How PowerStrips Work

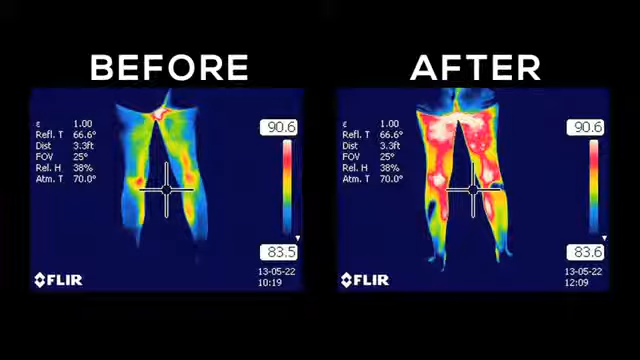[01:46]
We show images before a power strip is applied and we can see that the heat is rather low.
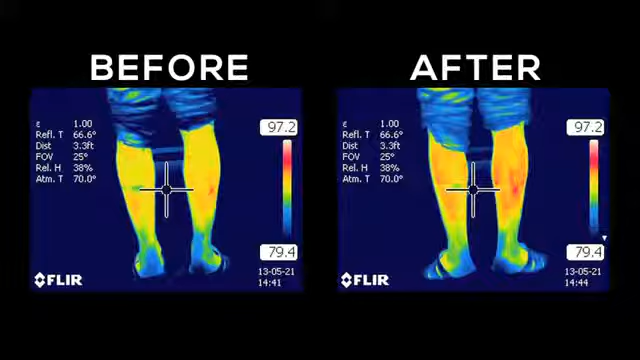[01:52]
We apply power strips and shortly after that we see that the energy rises. Well, all of the vessels in that tissue volume actually dilate.